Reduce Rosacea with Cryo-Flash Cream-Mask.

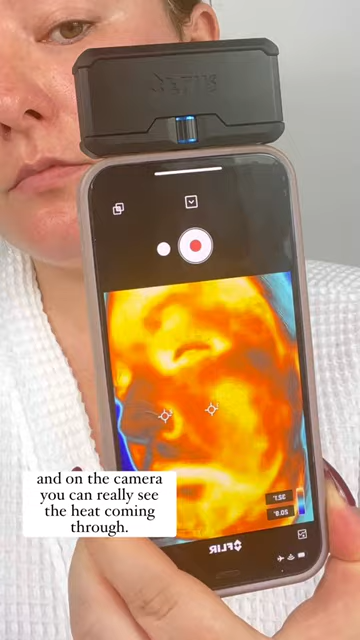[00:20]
and on the camera you can really see the heat coming through.